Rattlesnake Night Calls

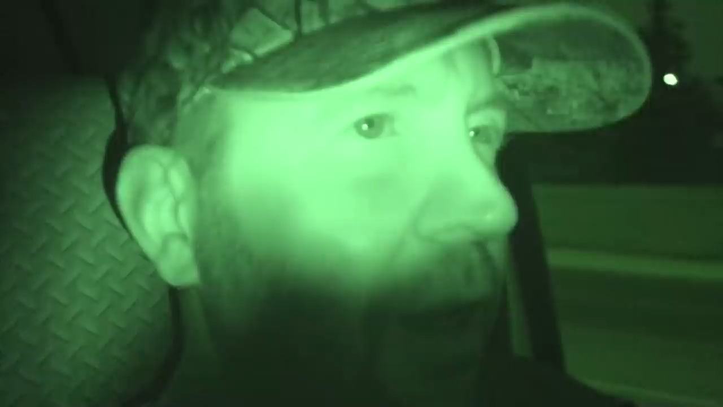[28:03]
Thought my day was over, got into my scalding soak, washing the skunk smell off and all that, you know. but I'm back at it. I've got a rattlesnake call in the canyons, right off Canyon Boulevard, the main strip. Sounds like it's in somebody's yard. I don't expect a roadkill or anything, but it's past sundown, should be interesting.
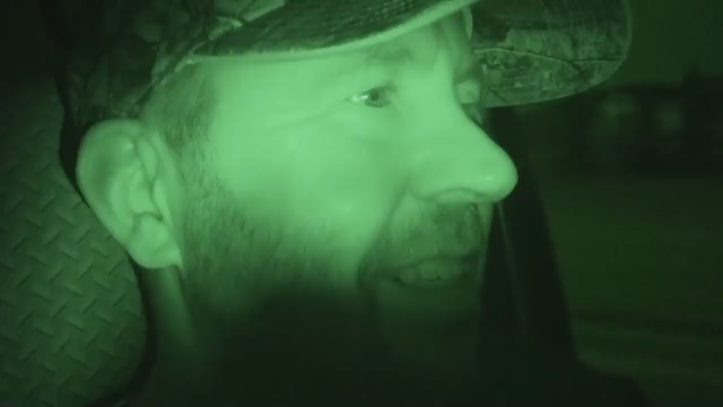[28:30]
There's more to your right. Shouldn't it be rattling at you? Over this way? Yeah. Oh, I see him. Oh, you
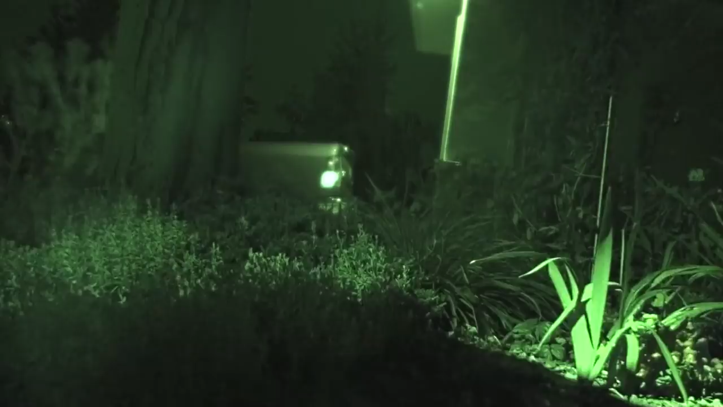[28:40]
do? Yeah. Yeah, no problem. Hey, buddy. You're gonna come with me. I know you don't wanna, but you gotta. Oh, that's a big one. Oh, I'm gonna take a picture.
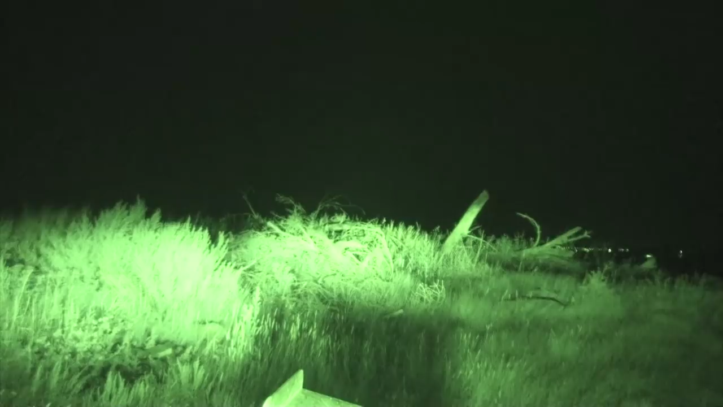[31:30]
He's headed right under my pack now.